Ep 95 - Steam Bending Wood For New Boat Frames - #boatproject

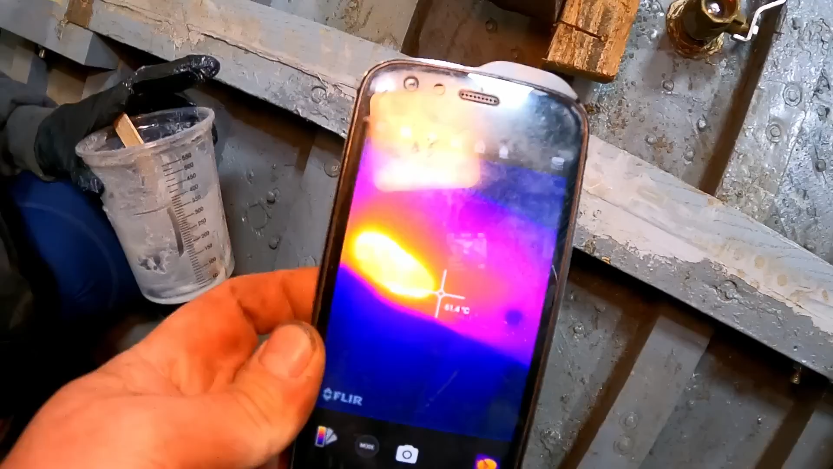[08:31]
Can you see the temperature? 120! No, it's over 120. I can now adjust this.
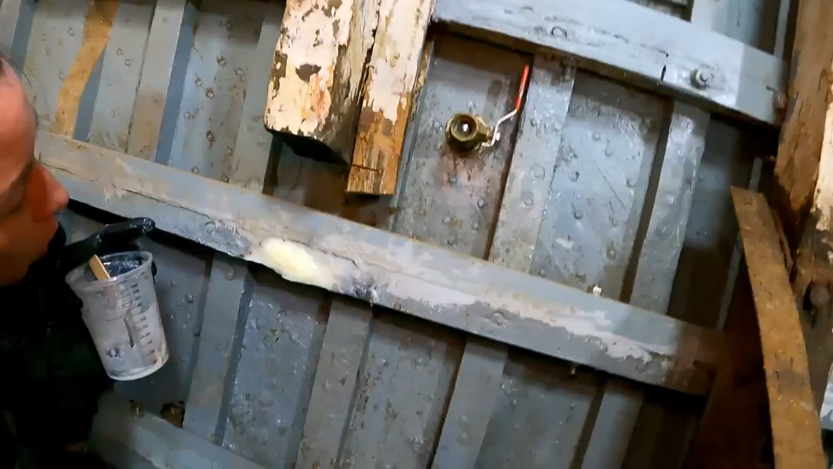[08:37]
Do we need the fire extinguisher? We're both smoking.
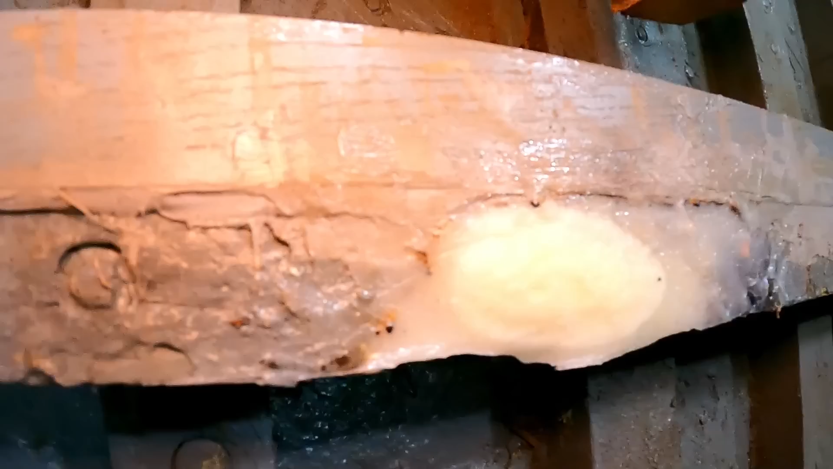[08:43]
Right, so now, there you go.
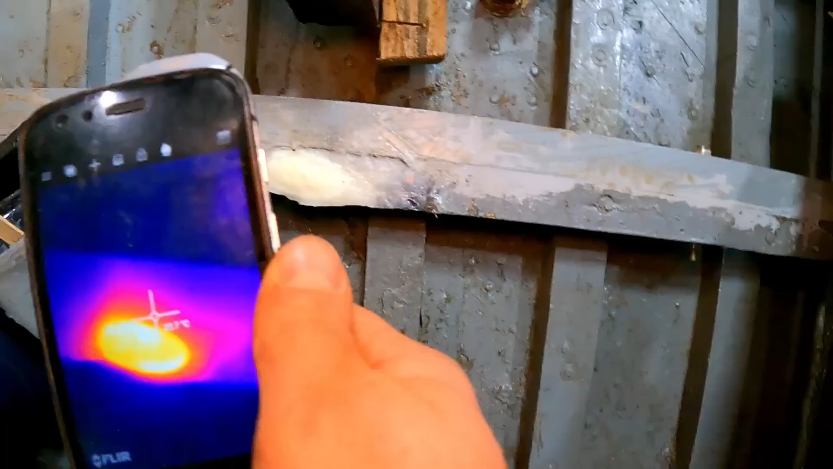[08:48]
That's a white wine. Can you see what? 127.
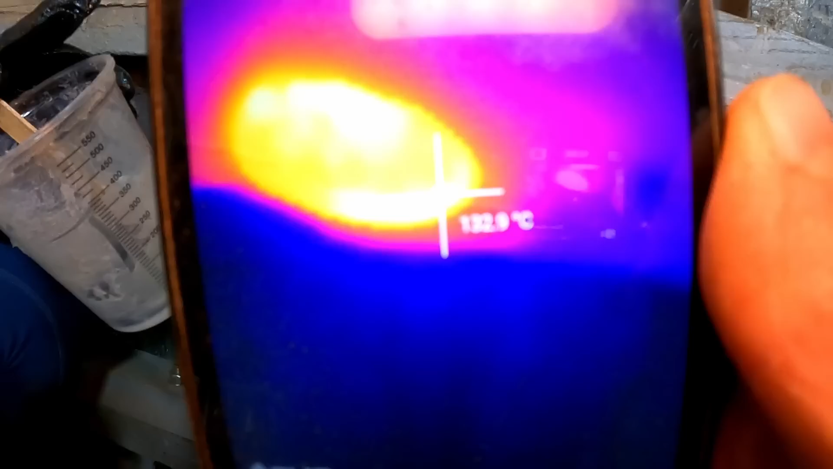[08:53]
Wow. I'll write this one down here.
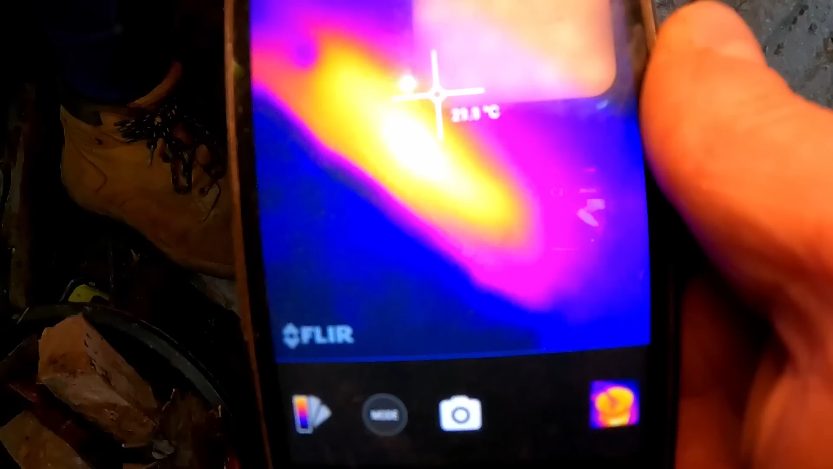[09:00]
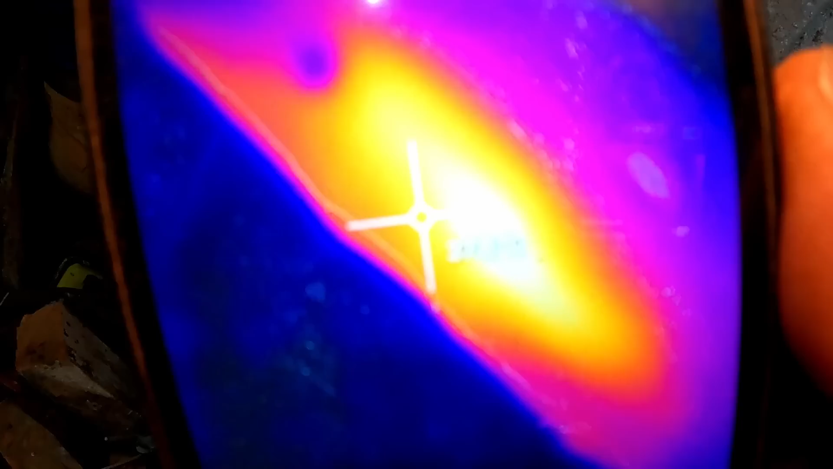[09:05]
40 degrees, that one at the moment.